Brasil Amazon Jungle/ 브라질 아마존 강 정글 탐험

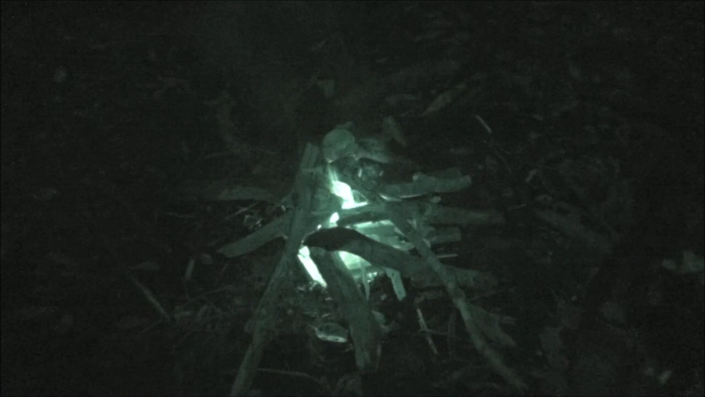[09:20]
여기 차가지고 불날 위험이 전혀 없어요. 지금.
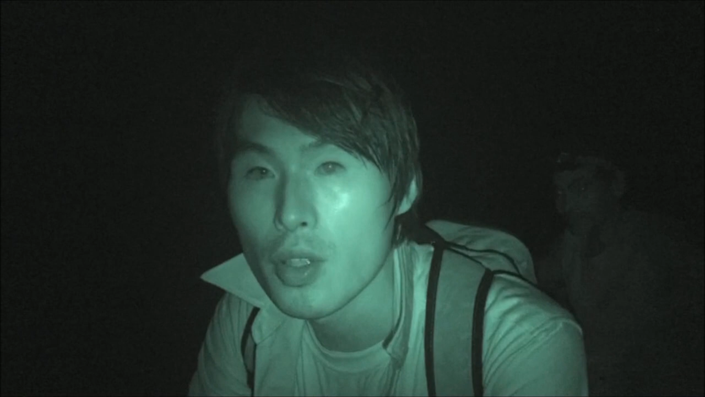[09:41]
아이 지금 저희가 악어 사냥을 하기 위해 마모조 동굴에 들어와 있습니다. 지금 악어 사냥을 하기 위해서 밤에 가야 된다고 해서 지금 마모조 민물고기를 저녁 식사를 하고서 지금 요트를 타고 카누를 타고 악어가 잘 출몰한 지역으로 이동하고 있습니다. 이제 악어 지금 잡게 되면 다시 또 촬영을 하게 되겠습니다. 떨어지려고.
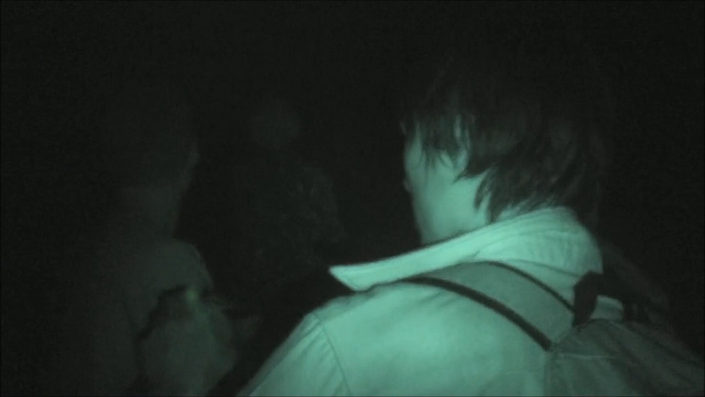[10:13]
아, 지금 이건 이 악어는요, 또 다른 악어예요. 또 잡았어요. 조금 더 크네. 예, 조금 더 큰데.
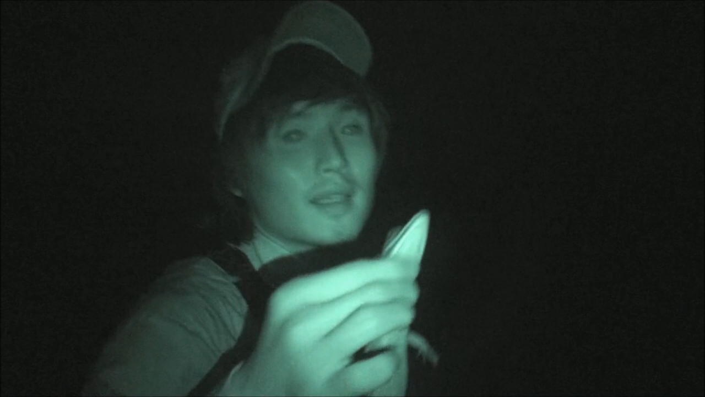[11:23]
이게 바로 태어난 새끼가 사람 손가락을 끊어뜨릴 수 있는 힘이 있대요. 좀 밑으로 약간 보여줘.
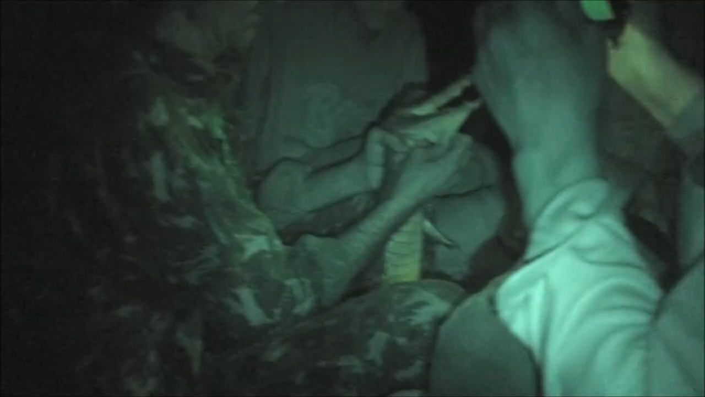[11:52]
You see that? Mm-hmm. He have 8 teeth in his mouth, 4 to the bottom and 4 to the top.
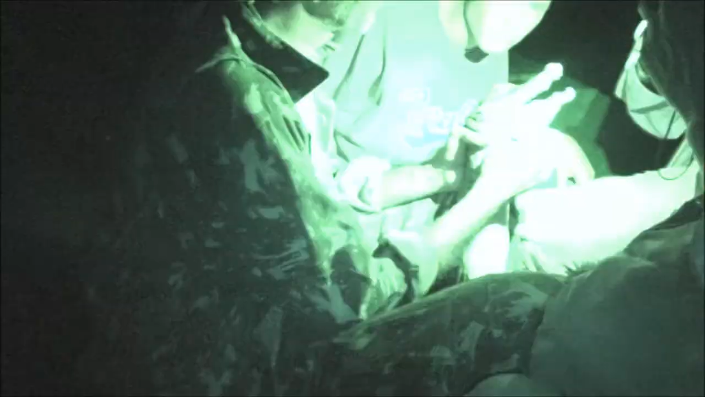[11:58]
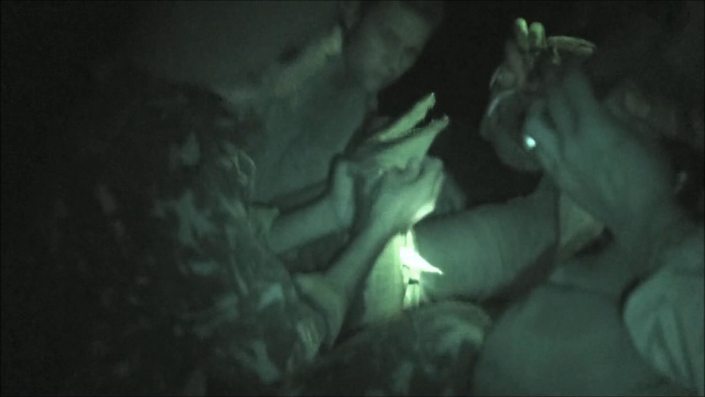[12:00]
That he don't have a tongue. You see that flange there?
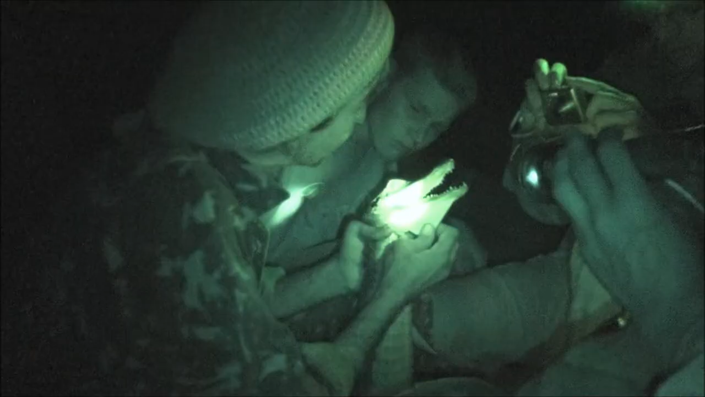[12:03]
That flange there? Mm-hmm. When he be diving and hunting for his food, that cover his mouth.